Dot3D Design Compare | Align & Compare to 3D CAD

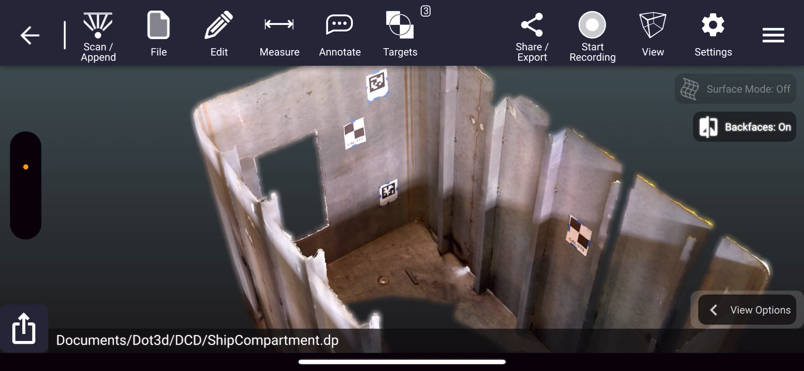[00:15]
To access the capability, you want to press the hamburger icon in the top right of the screen and select Compare.
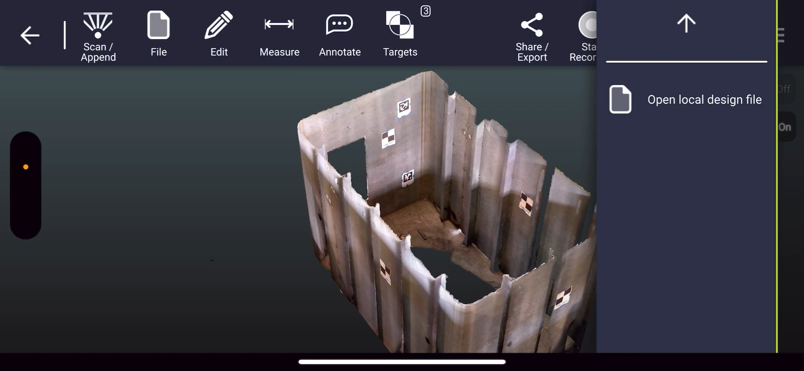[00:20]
You'll also want to make sure you've loaded your design file onto the same device in OBJ format and then press Open Local Design File and you can open it right up
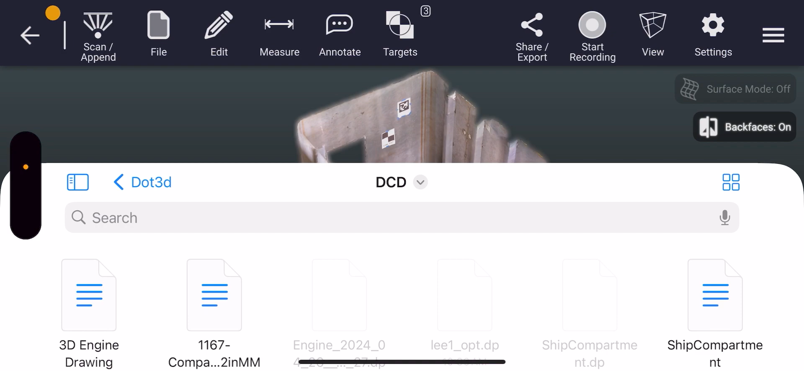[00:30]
side by side with your 3D scan here in .3D.
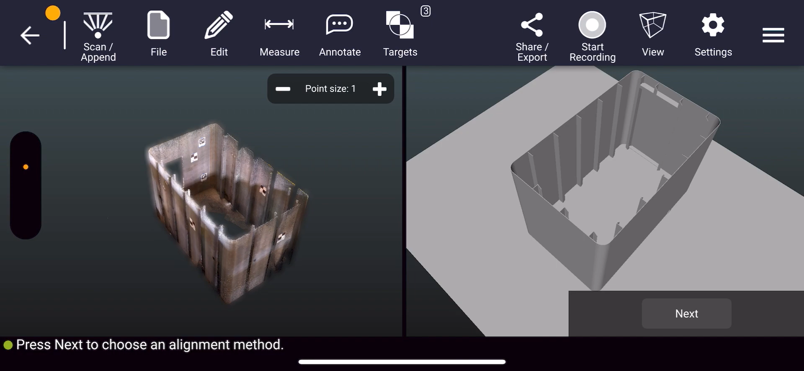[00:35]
You want to position the scan and the model in roughly the same perspective and then press Next to choose your alignment method.
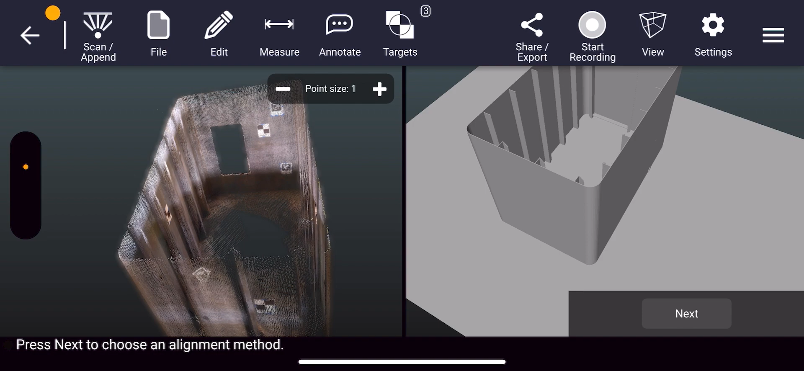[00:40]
In most cases, especially in an interior or room type environment, you'll utilize the three planes feature to select three surfaces that are the same in both your scan and your model.
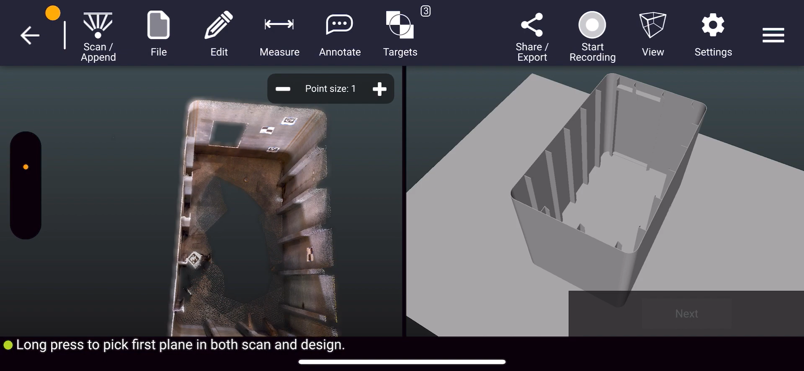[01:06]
So first we select the floor in our scan, next we select the floor in our model.
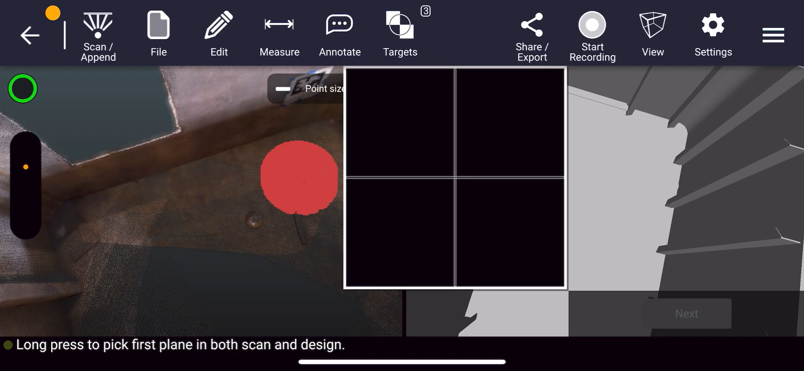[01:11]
Then you press Next and do this two more times for walls in the scene that are the same in both your scan and your model.
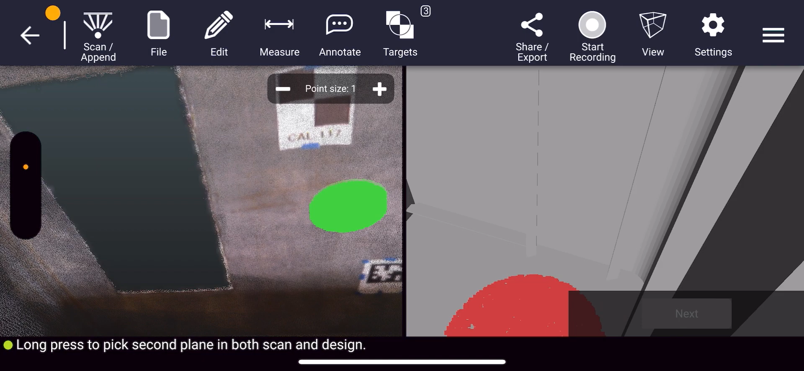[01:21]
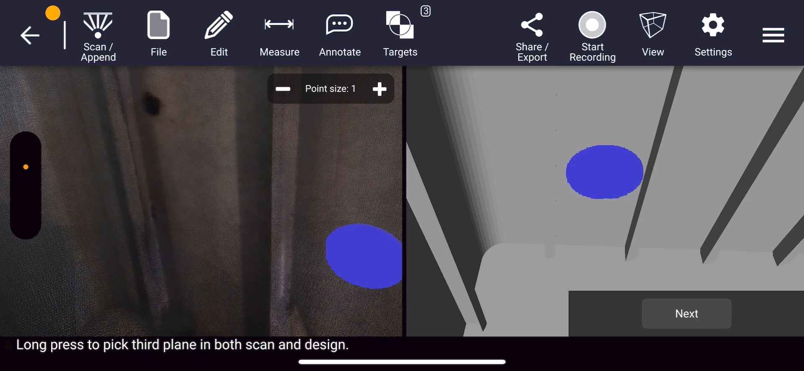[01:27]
So once you're happy with the surfaces that have been selected in red, green, and blue,
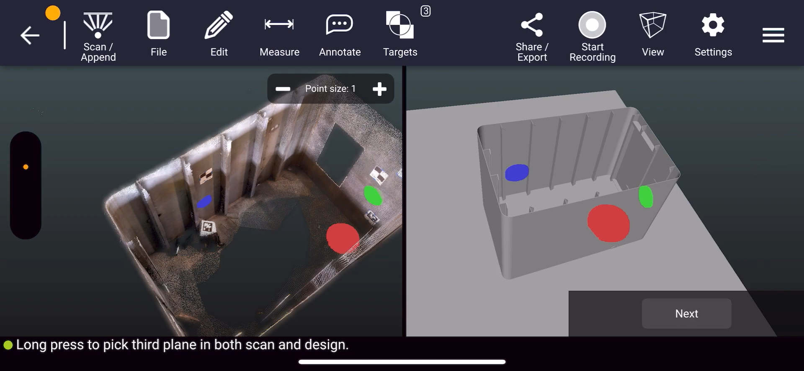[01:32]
you press Next to have the registration performed automatically.
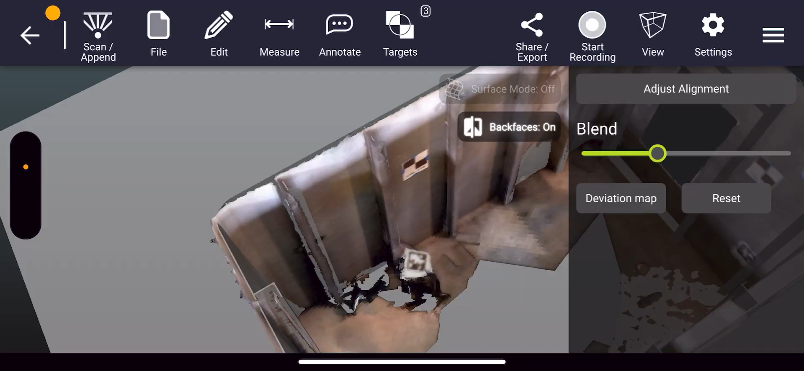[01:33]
So now we see our 3D scan and our 3D model directly overlaid on top of each other in the same coordinate system.
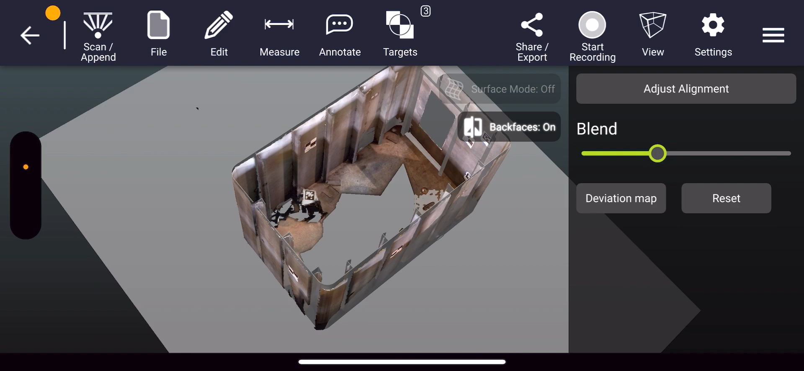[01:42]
You can utilize the blend toggle to view either just the point cloud, just the model, or somewhere in between.
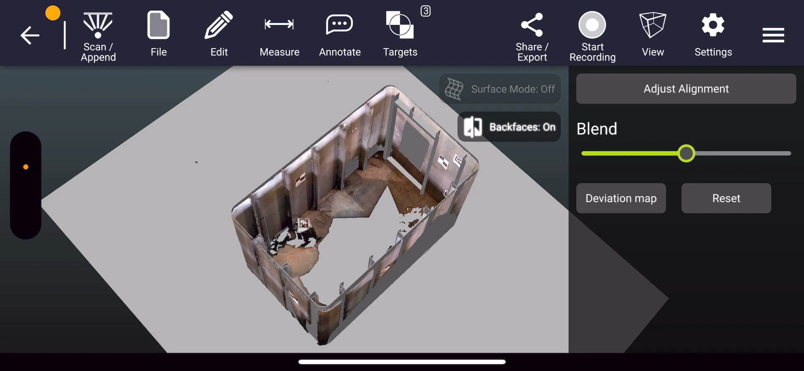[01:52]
And you have a deviation map you can turn on to analyze differences between the 3D scan and the 3D model.
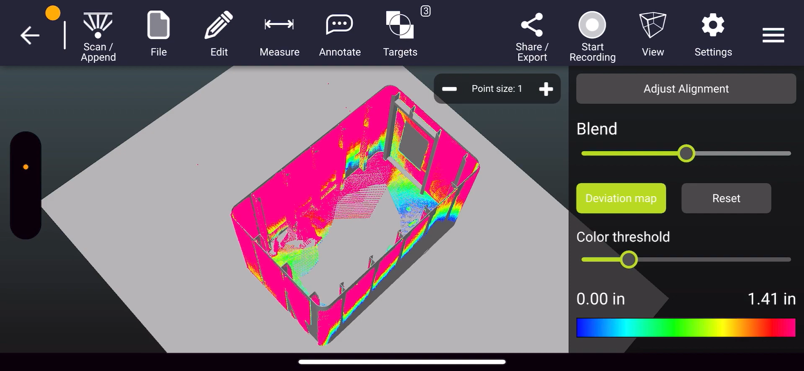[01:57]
You can turn down the 3D model in order to focus on
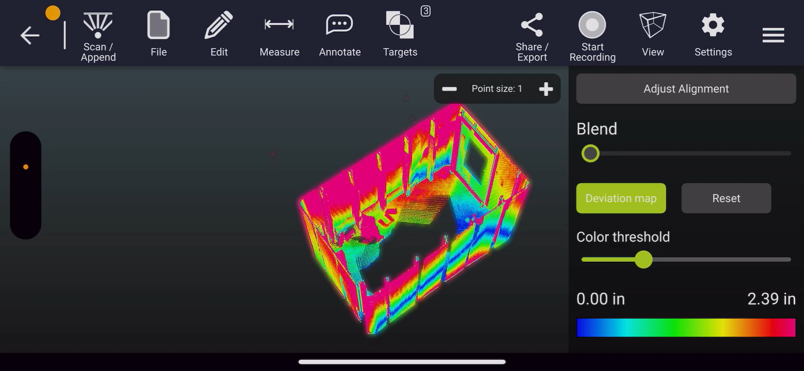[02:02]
your deviation map and view the differences in the colors here in your scan. So green and blue areas are registered very tightly, flat surfaces compared to the model, whereas areas in pink and orange are a little bit different, showing bend, wear and tear over time, or in this case, some components that exist in the model but do not exist in the 3D scan. So in the model we see that there is this frame around the door or window here that does not exist in the as-built conditions of the 3D scan.
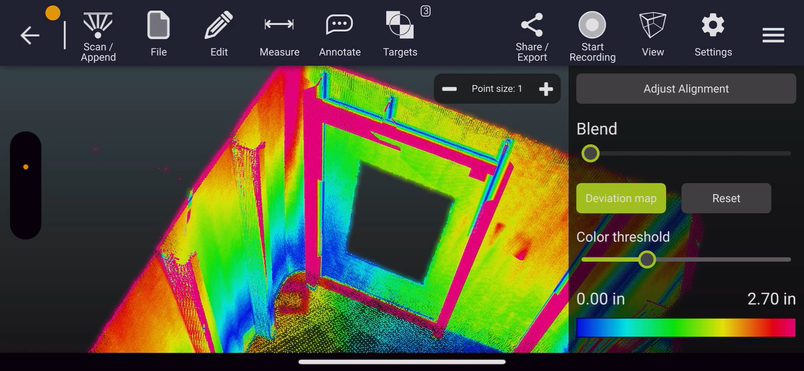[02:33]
So this is a great way to recognize differences between as-built versus as-designed, or document change over time.
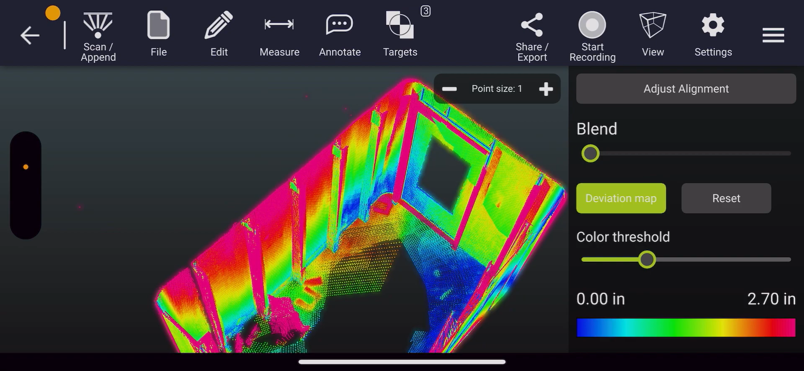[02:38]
Also new in DOT 3D 5.3.0 and up is the adjust alignment capability.
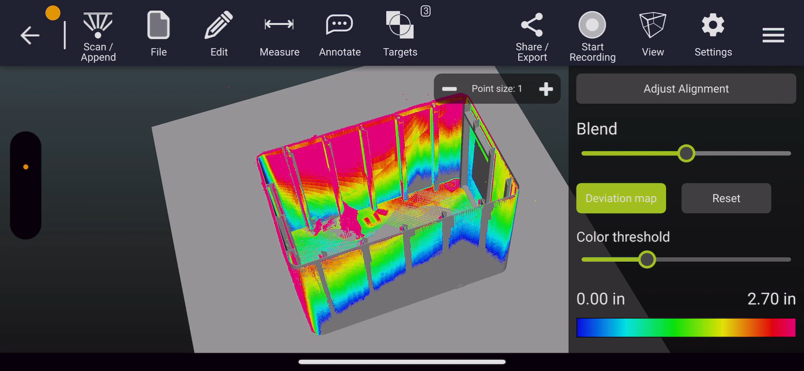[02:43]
So this allows you to fine-tune your alignment if it wasn't quite perfect in terms of the automatic alignment, by pressing adjust alignment,
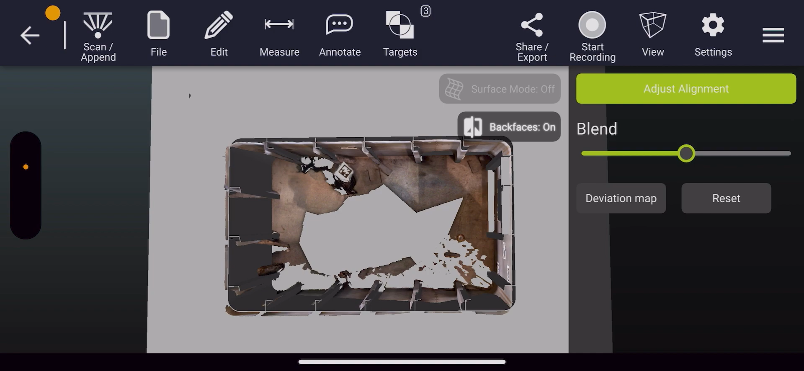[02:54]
and then moving your point cloud around in relation to the 3D model, or even adjusting the scale with a two-finger drag or double mouse click.
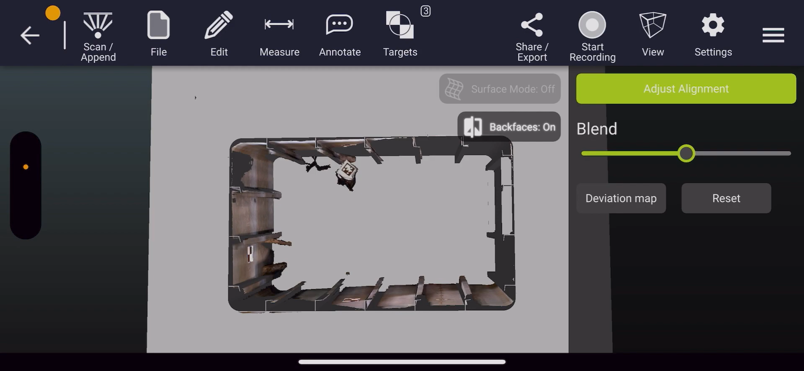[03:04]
Lastly, in addition to the ability to compare here in DOT 3D, you also can export your DOT 3D point cloud now to the same coordinate system as your model.
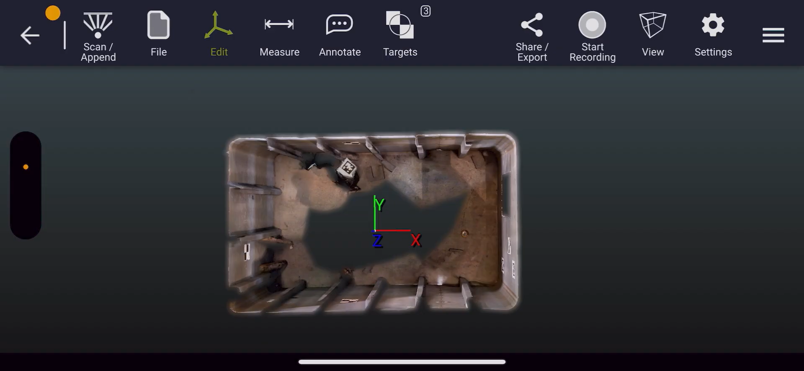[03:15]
So if I go to edit coordinates, I'll now see that there's a new option automatically selected for the design as the set coordinate system here in my scan, and that'll also be available to you and automatically selected during export as well.
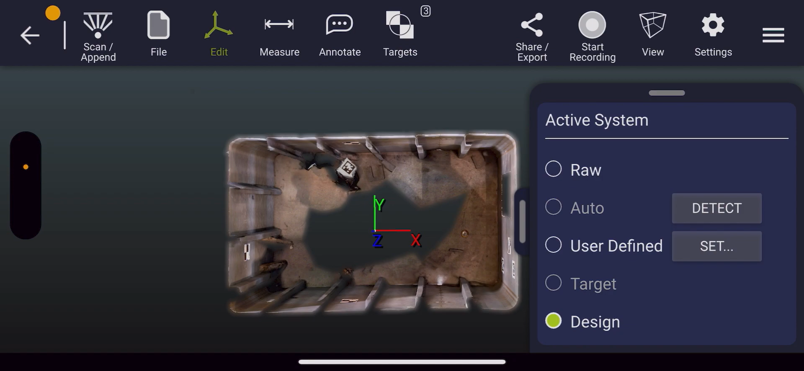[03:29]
So if you save this file out to DP or another export format, it will carry over the same coordinates as the model that it was registered to. For more information and other examples, please visit dotproduct3d.com slash designcompare.